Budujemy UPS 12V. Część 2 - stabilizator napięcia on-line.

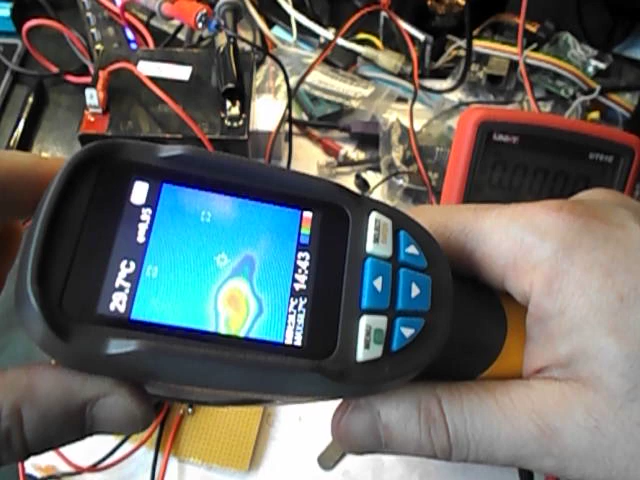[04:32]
w innym miejscu niż powiedzmy środek ekranu no jak widzicie sześćdziesiąt parę stopni